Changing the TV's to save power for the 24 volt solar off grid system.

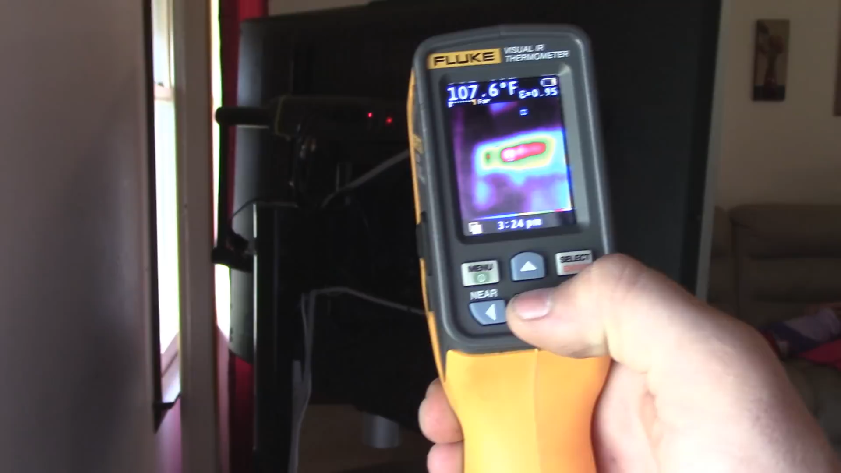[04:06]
On screen: spot 107.6°F
there you see that that's hot
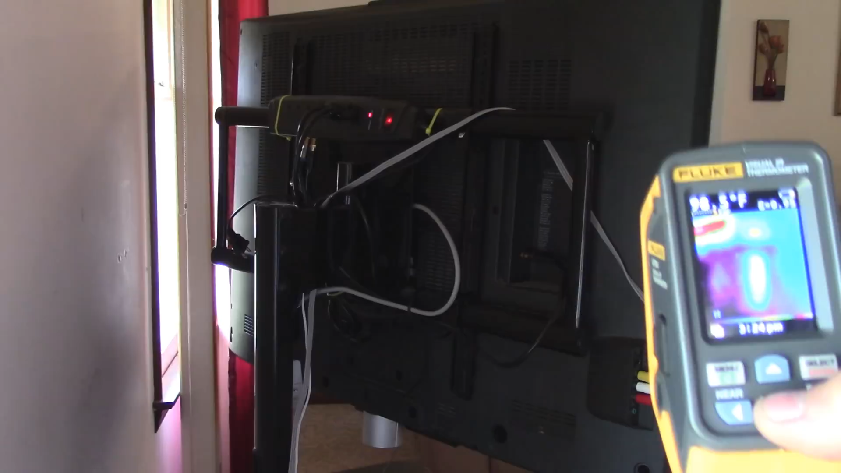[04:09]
so you can see that
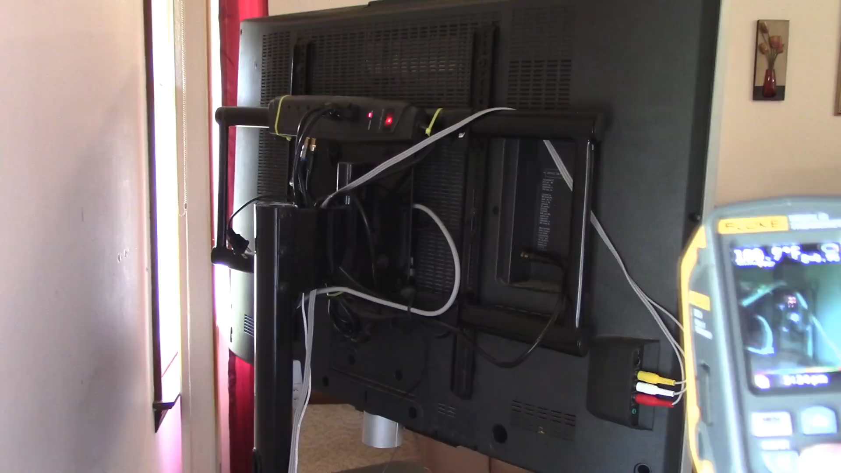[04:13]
that television is getting real hot now that's just the surface temperature that's not air temperature rising off of
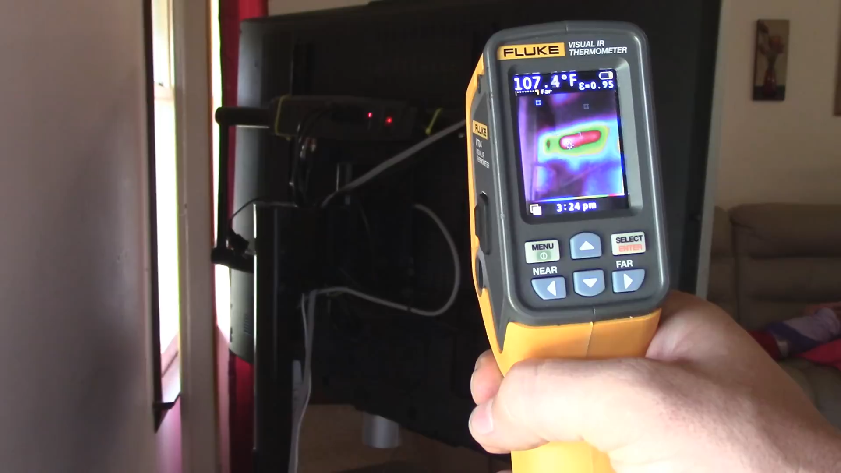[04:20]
On screen: spot 107.4°F
it the air temperature rising off of it is heating the ceiling
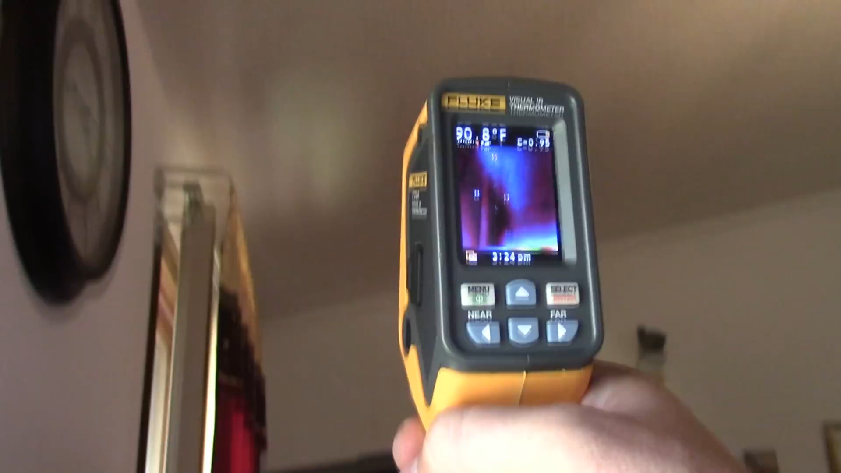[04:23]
On screen: spot 90.8°F
do you see that look at that ceiling it's so hot it's hard to believe majority of that could be
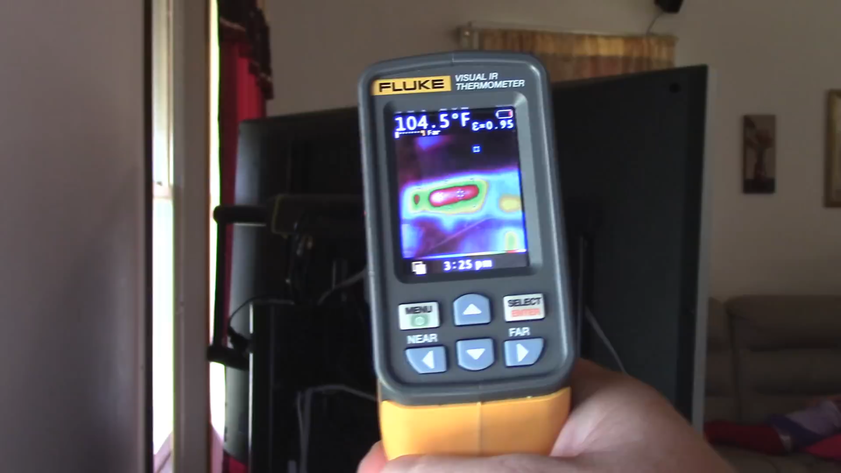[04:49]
On screen: spot 104.5°F
remove this heat so and this TV's been off for about five minutes I've already started disassembling all the wires and I went and got some wrenches as well so I can disconnect the cable
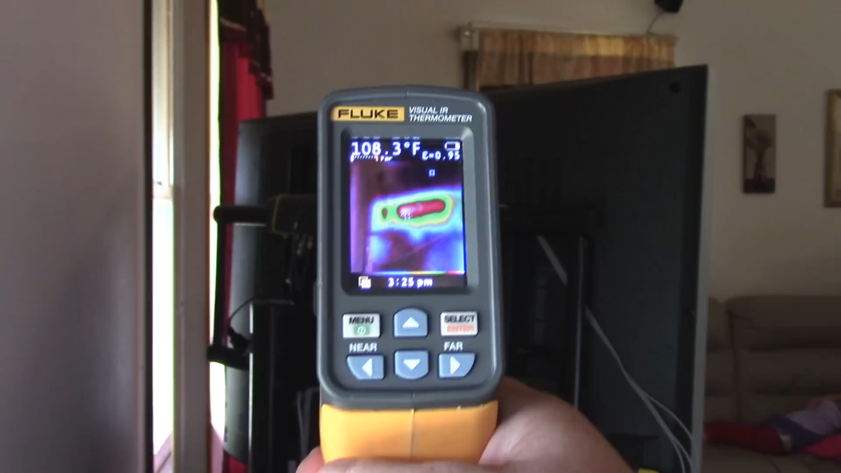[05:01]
On screen: spot 108.3°F
so I want you guys to see how much heat is still remaining in this television and your air conditioner has to remove that so take in consideration in that whenever you shop for televisions
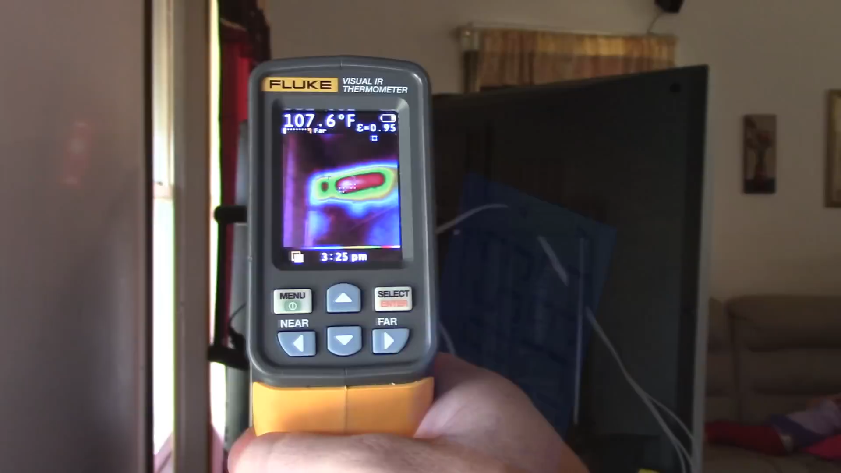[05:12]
On screen: spot 107.6°F
okay YouTube I've got this new TV up and I want to back out so you can see what it is this is the amps
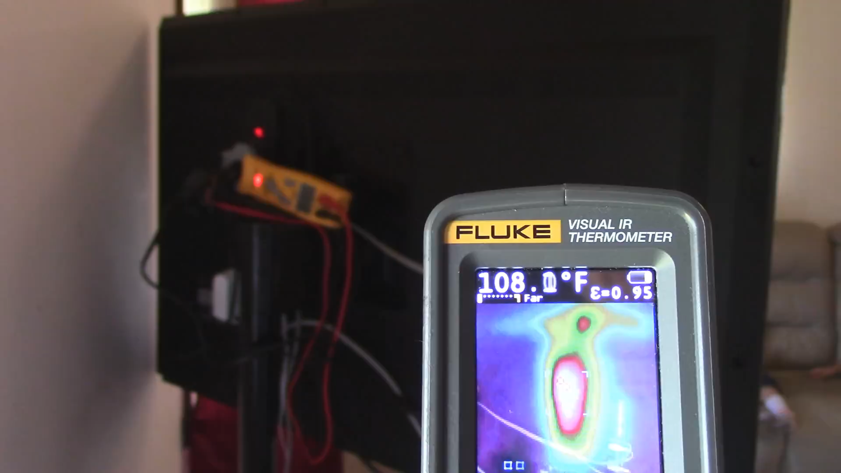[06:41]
can already see we're making heat right there is a hundred and eight degrees Fahrenheit
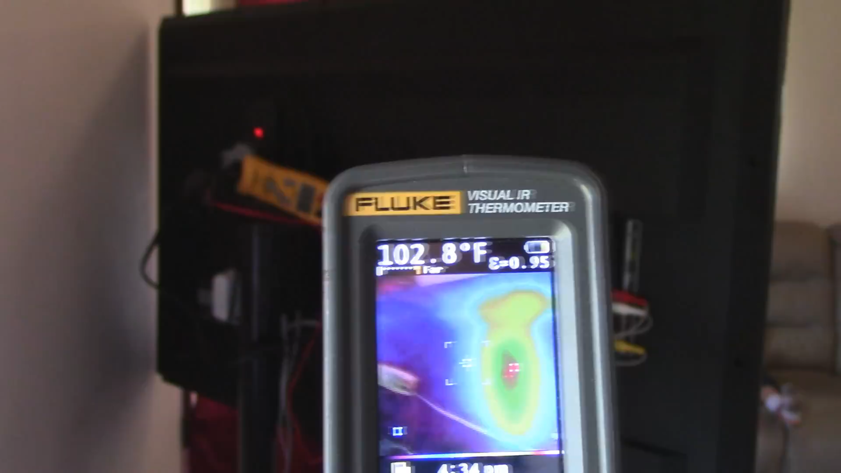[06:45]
On screen: spot 102.8°F
but 90 degrees over there
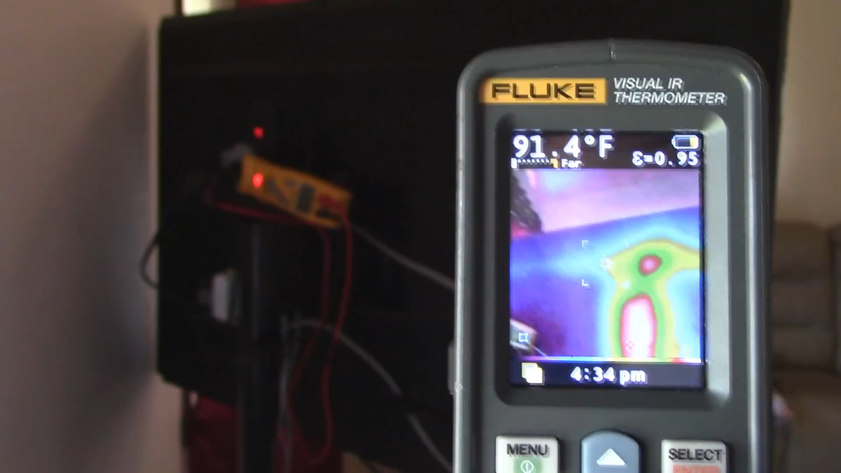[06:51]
On screen: spot 91.4°F
that's really cooking right there already so it
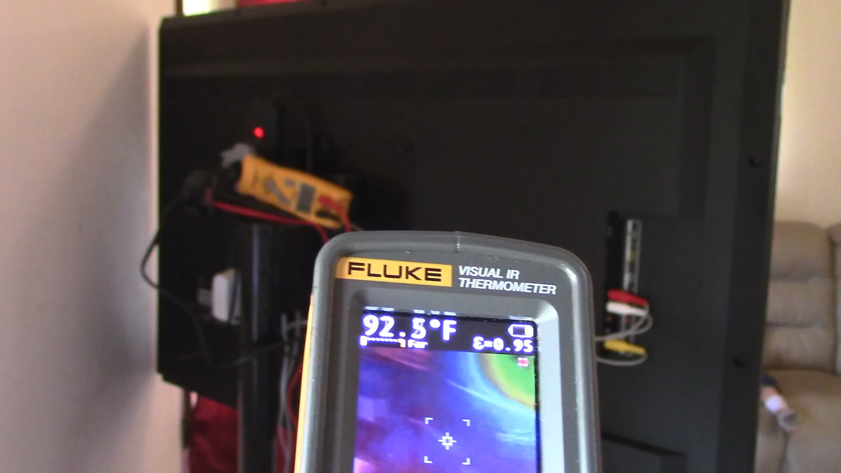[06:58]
On screen: spot 92.5°F
doesn't have as much heat as the other television but it's
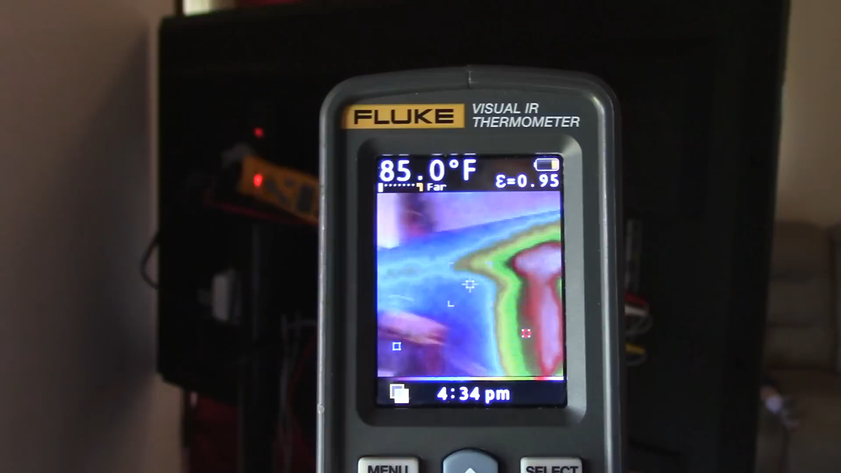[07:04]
On screen: spot 85.0°F
okay so I mean it
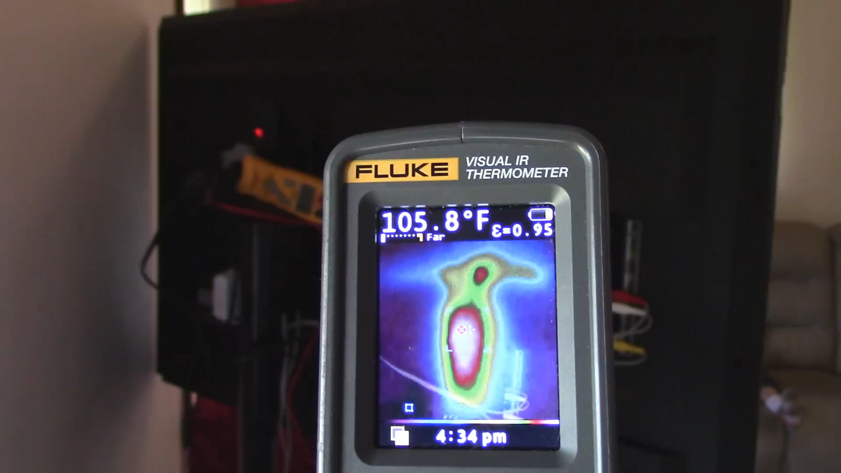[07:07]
On screen: spot 105.8°F
is what it is I can't say that you know anything you know everything's better
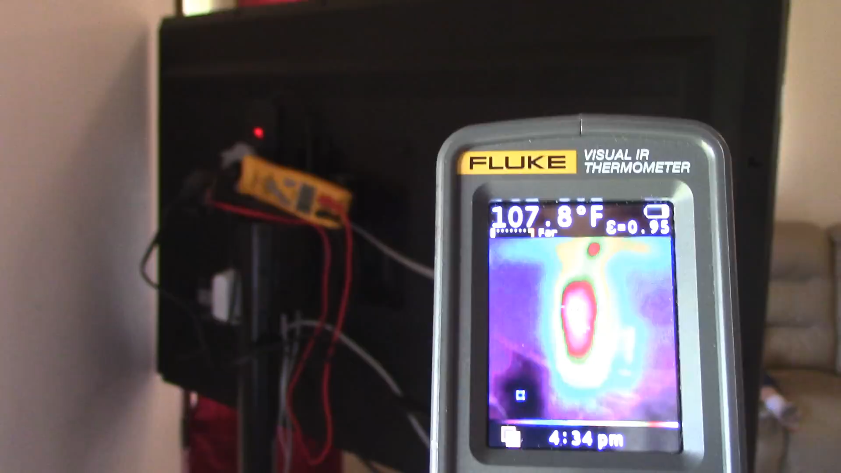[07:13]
On screen: spot 107.8°F
than nothing but you can see this thing's getting hot right there you know and that it kind of sucks I mean I was hoping
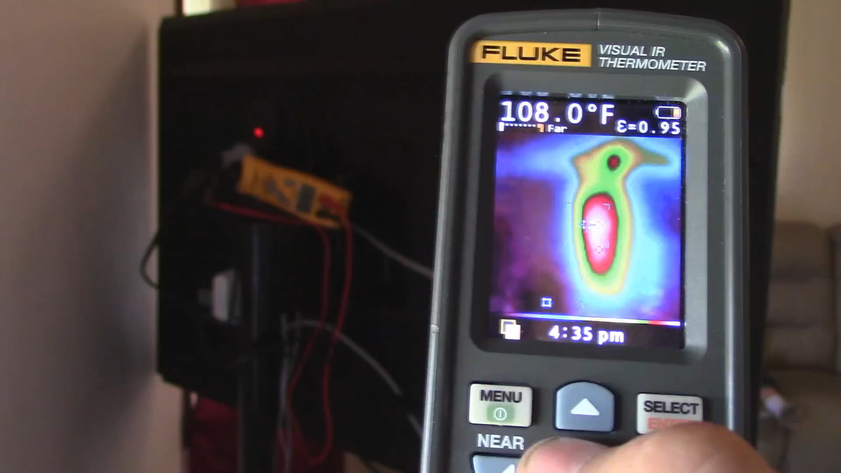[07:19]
On screen: spot 108.0°F
that was gonna be cool but it's not this is you know the way it is so this is what I wanted to show you
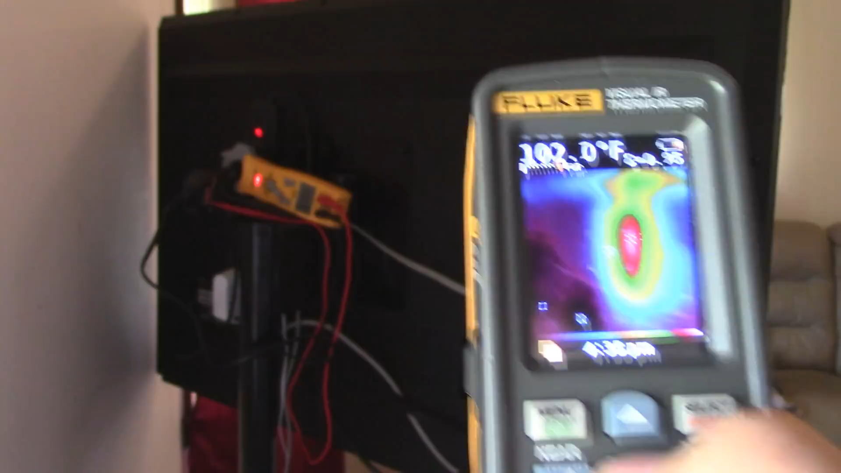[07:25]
On screen: spot 102.0°F
guys you know not just got to consider a consider you know your energy